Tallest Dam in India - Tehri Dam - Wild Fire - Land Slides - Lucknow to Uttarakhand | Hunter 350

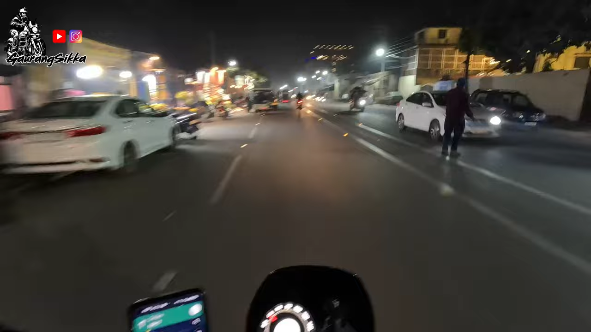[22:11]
Wahan pe jaake hotel leke stay there raat mein. And then subah wahan wali bhi aarti dekh ke I leave for Lucknow. To Rishikesh ki raat ki and Haridwar ki subah ki. I know Haridwar ki aarti is supposed to be much more beautiful than Rishikesh,
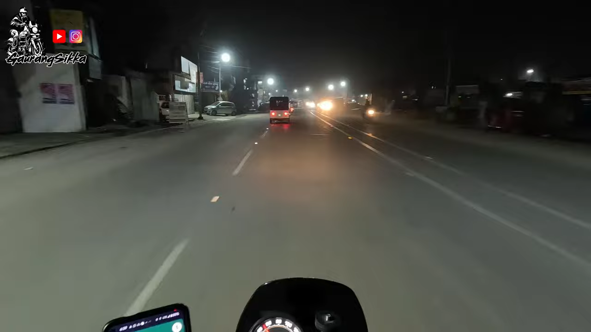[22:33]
but route ke hisab se Rishikesh ki raat ki and Haridwar ki morning ki ban pa rahi thi. So that is what I'm gonna do now. Fatafat ab Haridwar pahuncha jaye. So I am 7 minutes and 4.4 kilometers away from Haridwar right now.
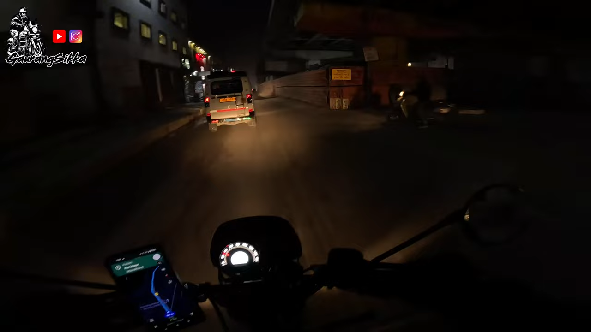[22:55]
Road achhi thi, peeche to kafi achhi thi. Abhi thoda sa idhar right mein mere construction work chal raha hai. But usse pehle tak to road achhi thi. And this is also manageable. Koi bahut buri road nahi hai. It's a fast road, sabse achhi cheez. It's not a slow road.
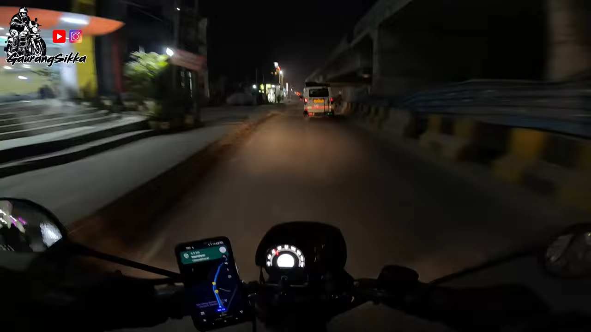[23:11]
Abhi to koi traffic nahi hai. But I've heard ki is road pe kai baar traffic zyada hota hai. Especially during the holiday season. अभी तो ऐसा कुछ नहीं है.
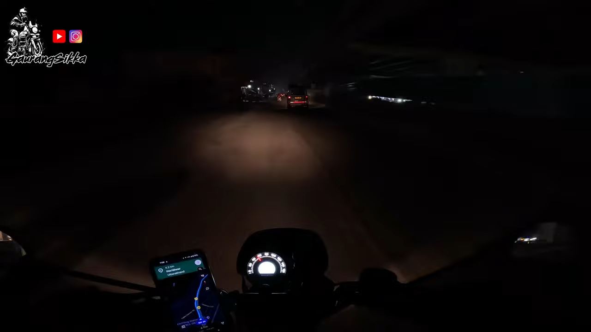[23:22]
ये हरिद्वार और ऋषिकेश रोड पे देखिए कितनी बड़ी शिवजी की मूर्ति भी एक है.
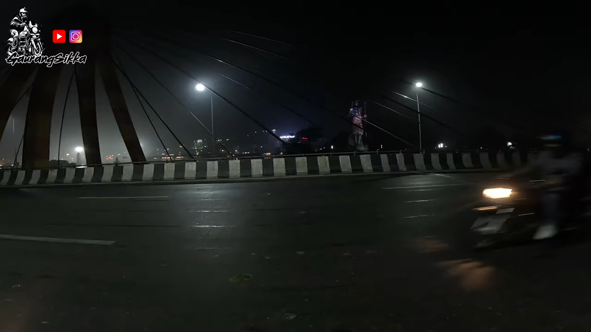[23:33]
अनलकी फॉर मी कि वो उस साइड है. एंड इधर ये रिवर, वहाँ पे उसके बीच में भी मूर्ति है, बट आई कैन नॉट गो दैट साइड आज. सो एनी वे, हाईवे से एटलीस्ट ये मूर्ति तो दिख जाती है. स्टॉप्ड ऑन द साइड, नॉट अ गुड थिंग. आगे चलते हैं.
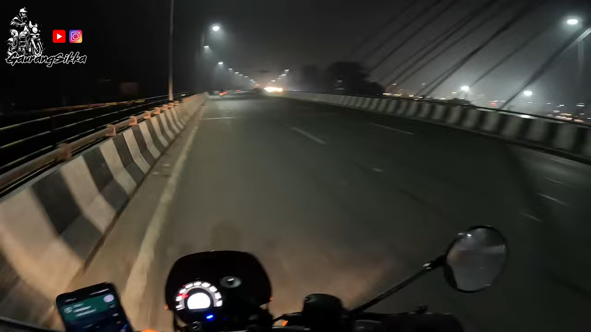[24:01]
सी ऋषिकेश इज कम्प्लीट, हरिद्वार एंड ऋषिकेश इज कम्प्लीटली न्यू टू मी. सो राइट साइड में देख के तो यही लग रहा है कि आई एम इन द घाट एरिया. राइट में था वो पूरा घाट था, यहीं पे आरती होगी सुबह. सो आई एम इनसाइड द मार्केट आई थिंक नाउ.
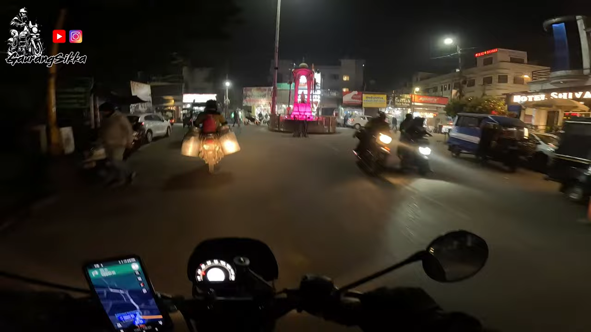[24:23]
हरिद्वार इज सो मच प्रिटियर एंड स्टूपिडर. तो हम लोग अब हरिद्वार पहुंच चुके हैं.